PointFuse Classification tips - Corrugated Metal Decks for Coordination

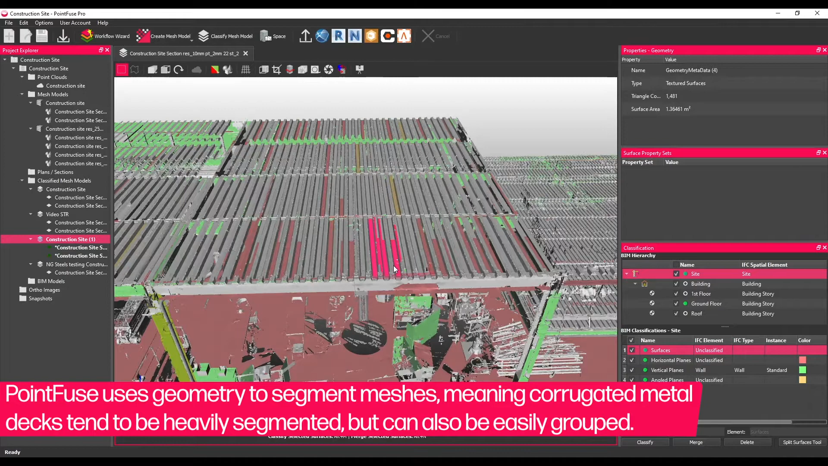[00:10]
Fortunately, they're also quite easy to group and classify for this same reason.
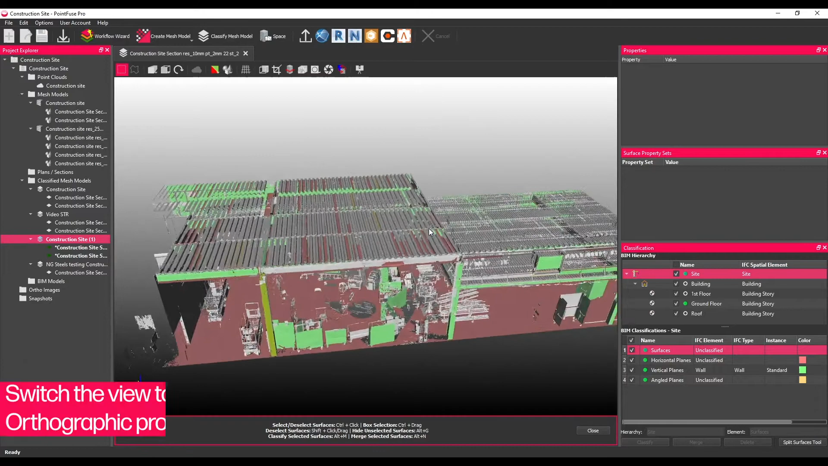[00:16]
To do this, first switch the view to an orthographic projection.
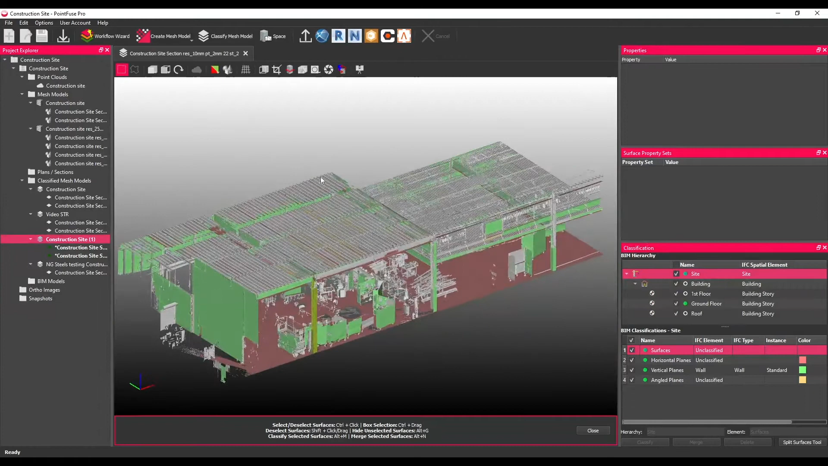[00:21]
If working on a large project, it might also be worth using the clipping box to adjust the visible extents of the model first.
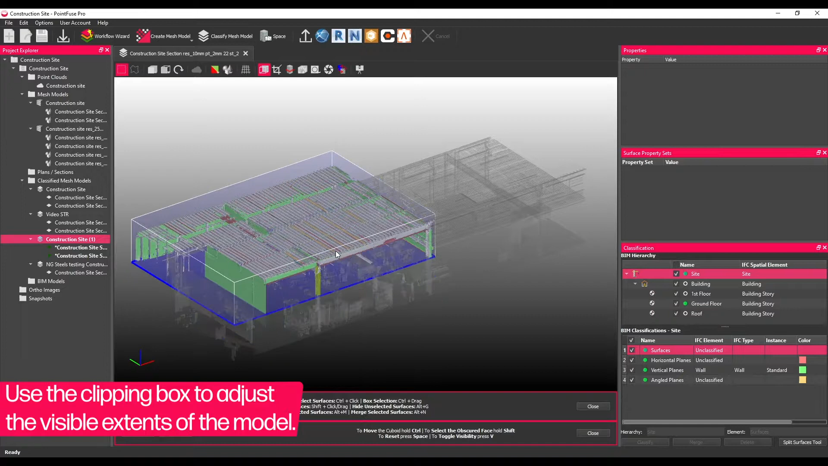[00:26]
Then, adjust the angle of the view so that the metal deck is perpendicular to the screen.
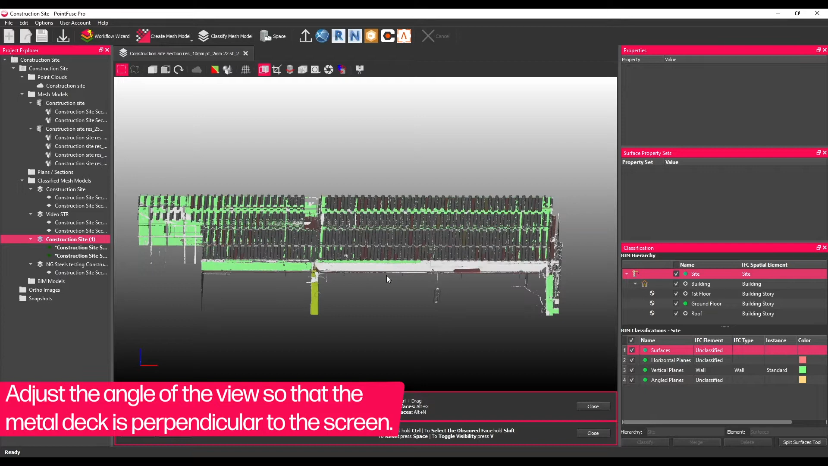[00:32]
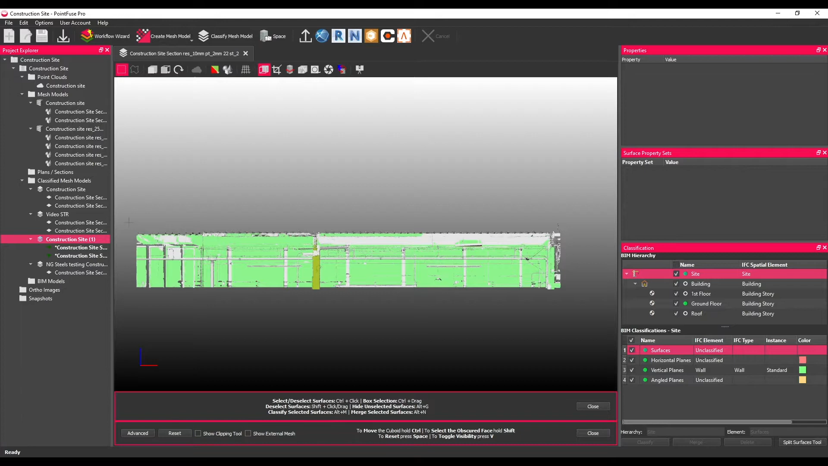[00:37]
Using the rectangle or polygon select, create a box that encompasses the deck.
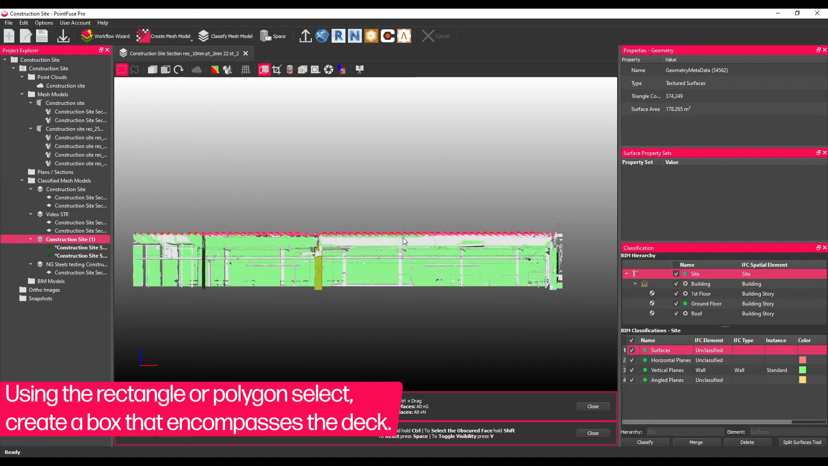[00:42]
It's worth going a little above or below where the deck looks to be to ensure that the whole item is selected.
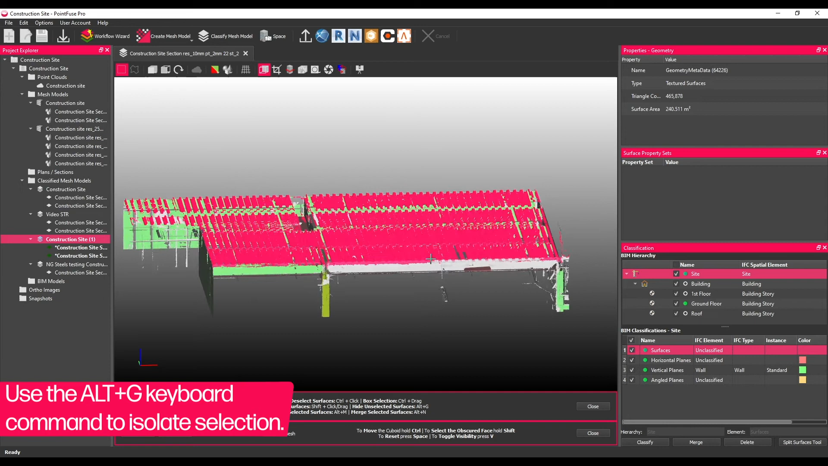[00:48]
Use the Alt plus G keyboard command to double check the selection.